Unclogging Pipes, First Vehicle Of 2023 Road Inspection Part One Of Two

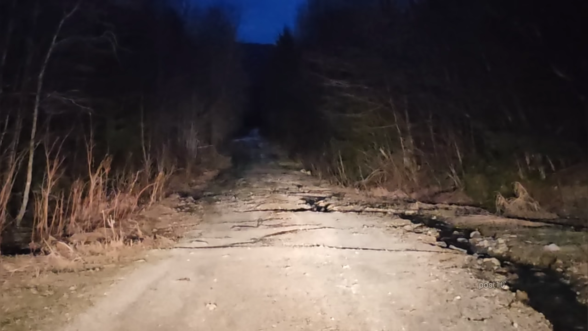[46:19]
This looks like a place I'm gonna get stuck. Do you see all the erosion, all these little channels of water everywhere? This part of the road may need to, we gotta look first.
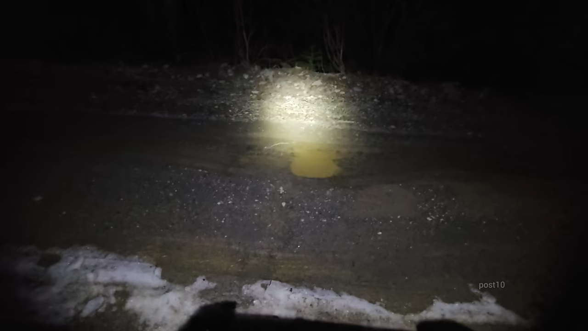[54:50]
This is a, doesn't look like much, but that's a pretty big dip. We're gonna put ribbons up. Oh look, they already have a little pink ribbon.
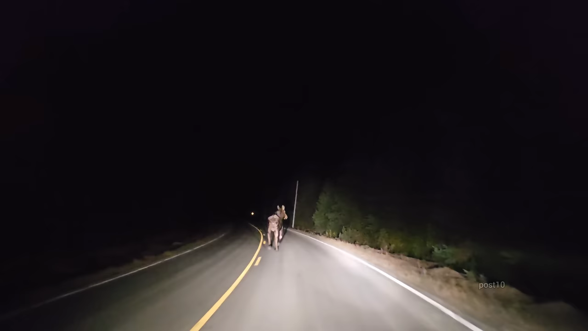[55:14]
Oh my gosh. First moose of the night running off into the woods. Now check out this section of road.
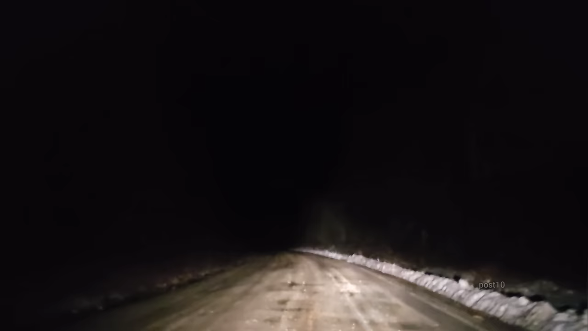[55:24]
Now we're back onto one of the main arteries that they do plow, and there are current log trucks going down it. Right here, I'm sure you saw that. This is a very big dip because there is a crushed plastic pipe that's gonna have to be replaced. Right up here, I tried to slam the brakes on, but I did hit the stop blocks the first time going over this next one. Now this area of road, we're not gonna be marking it because there's just so many of them. At this point, right here, this is the one. Boom, big bump.
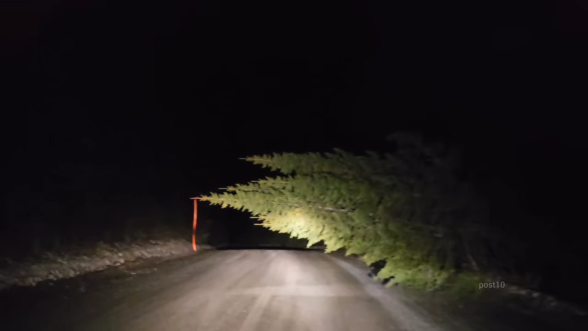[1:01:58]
Did it just fall down? Can't believe that's there. It hasn't been stormy in a couple days. This is a main artery. Yeah, this vehicle, it's a good thing I'm gonna be replacing this soon. I wonder if this car will even pass emissions this year. Just getting out, I noticed I smelled a little something. Looked at the tailpipe, I think it's burning oil.